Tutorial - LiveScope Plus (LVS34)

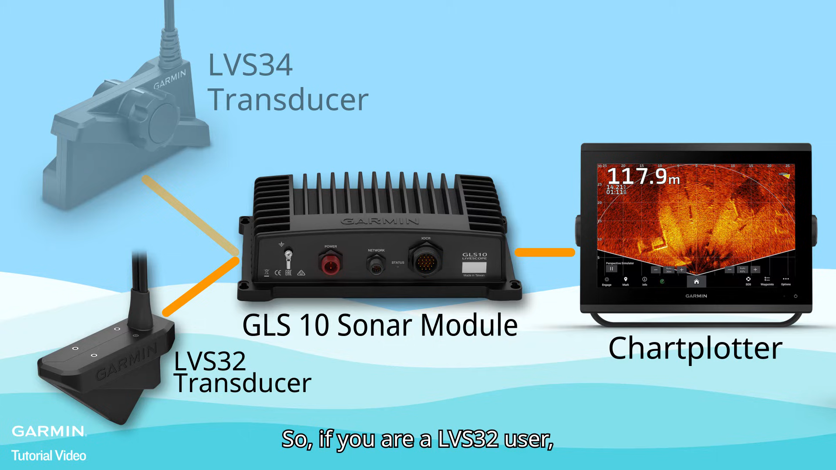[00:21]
On screen: depth 117.9 m
So, if you are a LVS32 user, you only need an LVS34 transducer to upgrade to LiveScope Plus system.
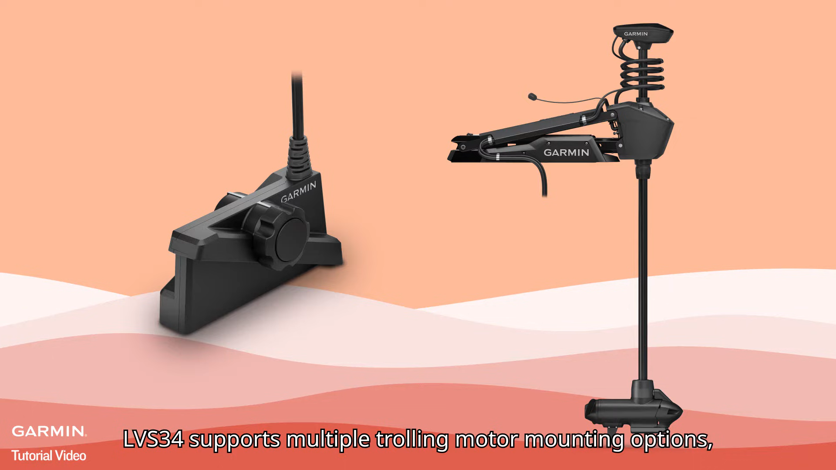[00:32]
LVS34 supports multiple trolling motor mounting options, including shaft, barrel, and perspective mode mounts.
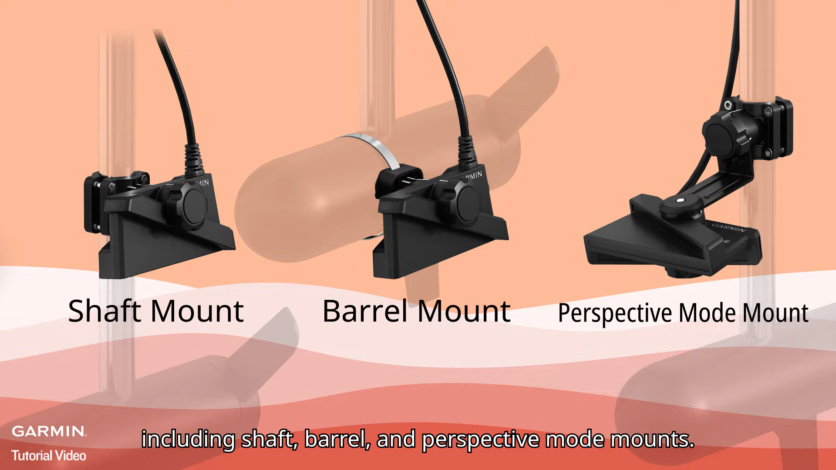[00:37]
Adjust the transducer to fit where you fish.
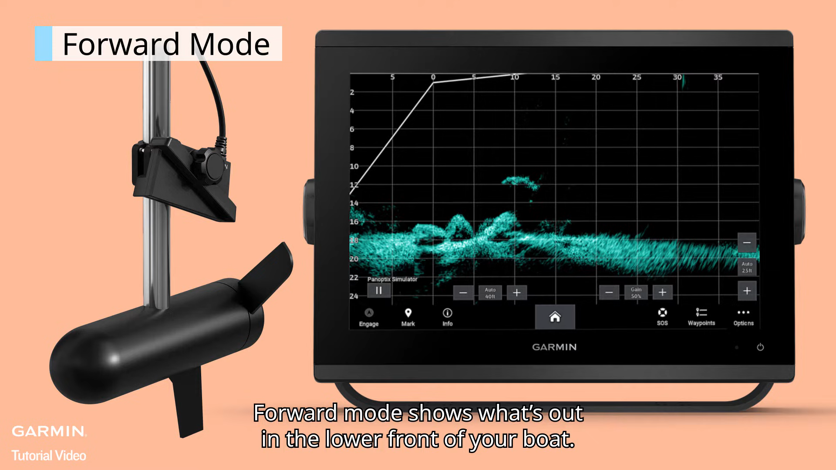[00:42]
Forward mode shows what's out in the lower front of your boat. Down mode gives you a view of what's directly below. And perspective mode is great for a top-down view. On your chartplotter's LiveScope page, select Options,
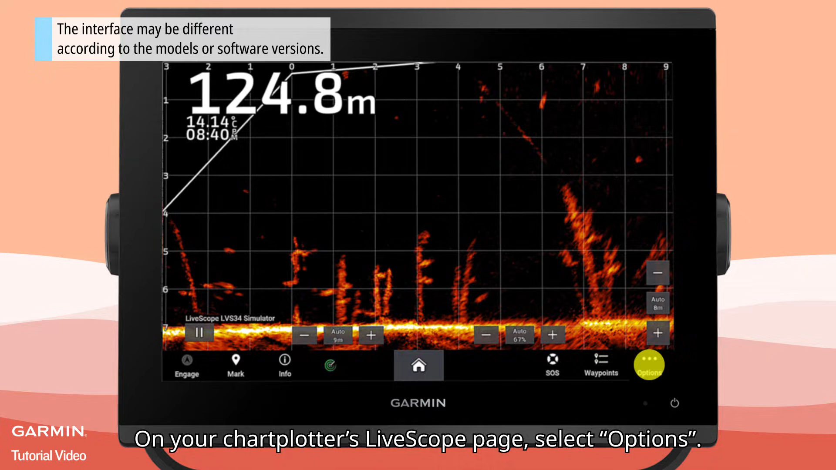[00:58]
On screen: depth 124.8 m
Sonar Setup, Installation.
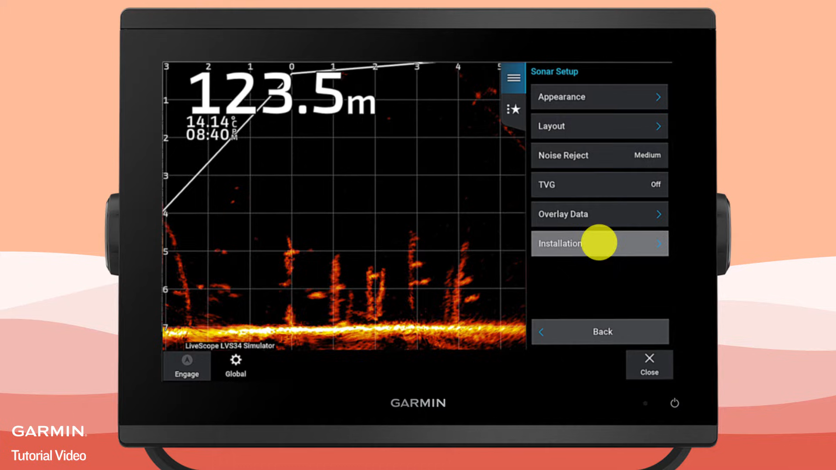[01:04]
On screen: depth 123.5 m
Make sure, Use AHRS is enabled.
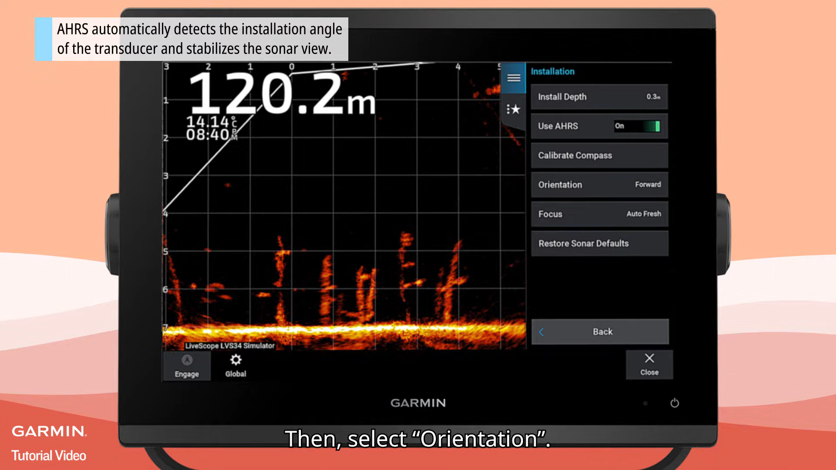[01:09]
On screen: depth 120.2 m
Then, select Orientation. According to the installation mode of your transducer, select the corresponding orientation.
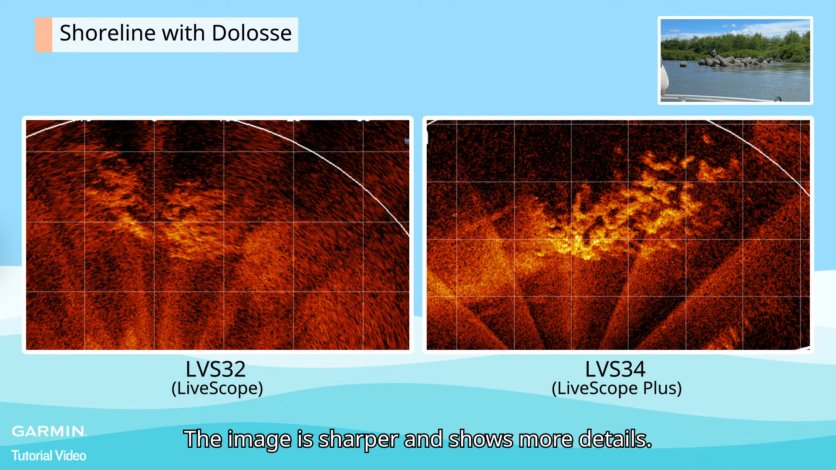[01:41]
And lastly, fish. These are fish.